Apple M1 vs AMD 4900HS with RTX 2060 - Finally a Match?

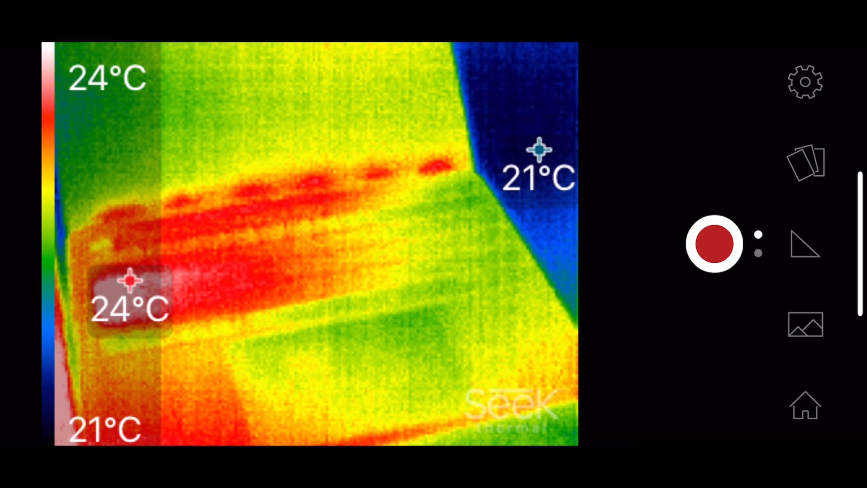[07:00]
On screen: scale top 24°C, scale bottom 21°C
even and the hottest spots only 24 degrees celsius on the keyboard now
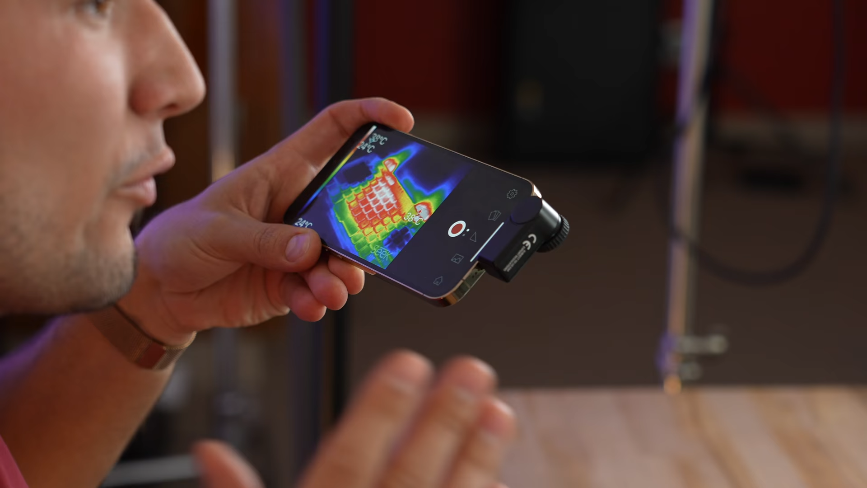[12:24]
we're five minutes in about halfway done so i busted out the thermal camera
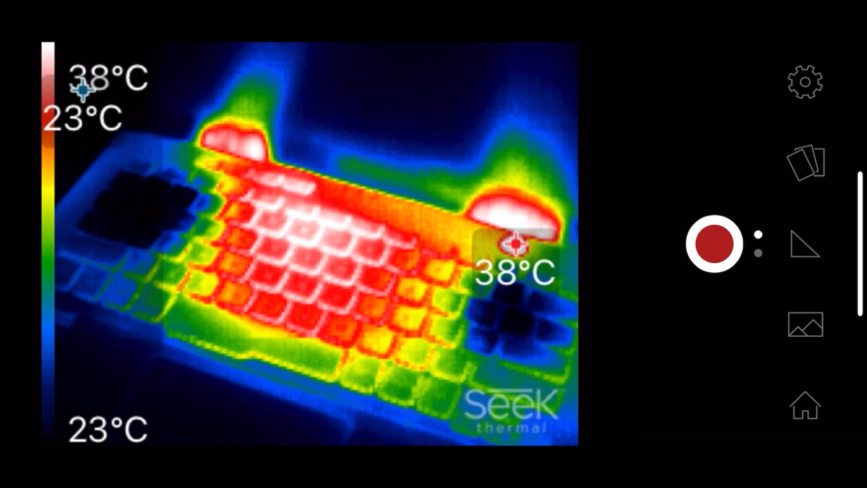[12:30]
On screen: scale top 38°C, scale bottom 23°C
and the asus looks to be peaking at about 37 38 degrees celsius and the